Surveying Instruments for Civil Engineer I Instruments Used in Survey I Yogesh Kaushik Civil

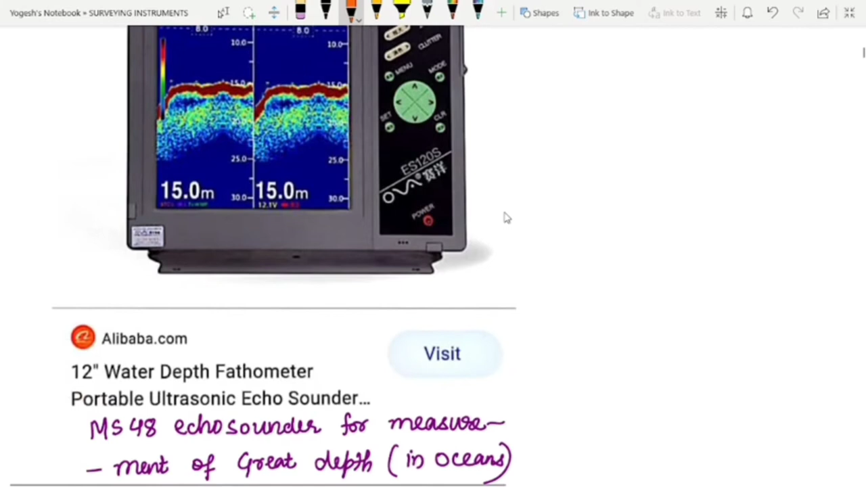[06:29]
On screen: depth 15.0 m
Echo sounder is generally used for measurement of the great depth, that is in the case of the oceans. So basically in India, the model used is called as
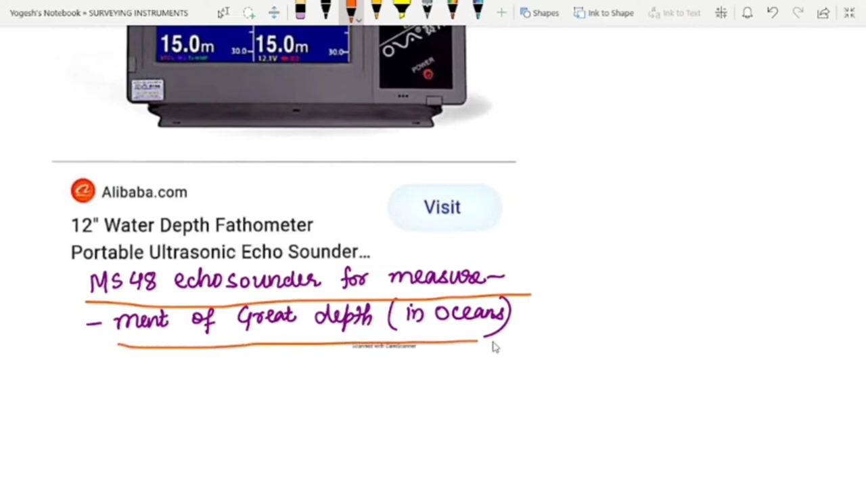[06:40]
MS-48 echo sounder, that is 12 inch depth, or you can say 1 foot depth fathometer portable ultrasonic echo sounder.
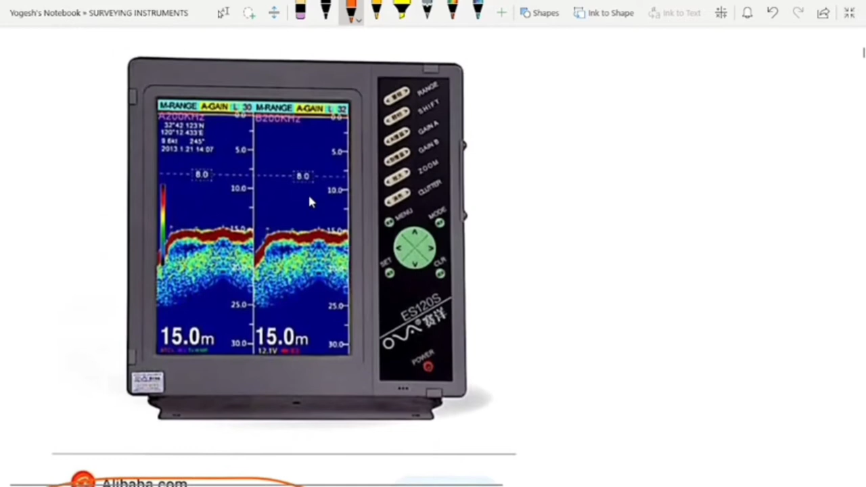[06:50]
On screen: depth 15.0 m
Echo sounder looks like this way. This is basically the echo sounder. And please be careful, in India the model used is MS-48.
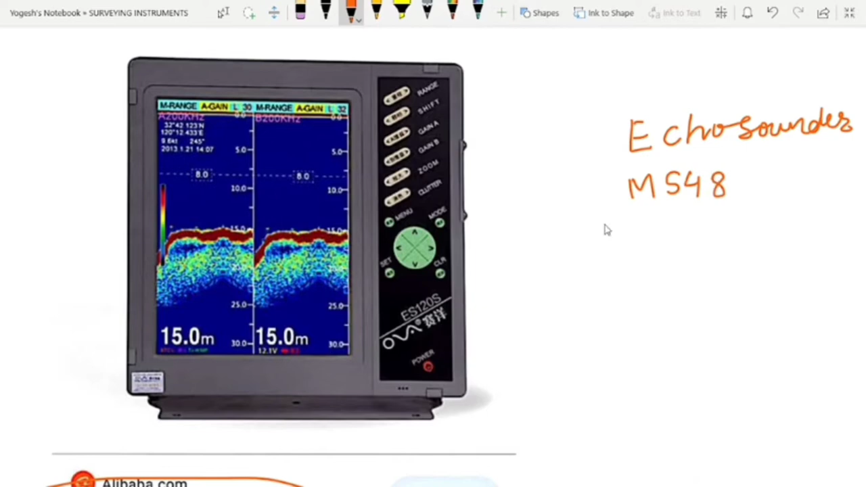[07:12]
On screen: depth 15.0 m
Echo sounder is generally used.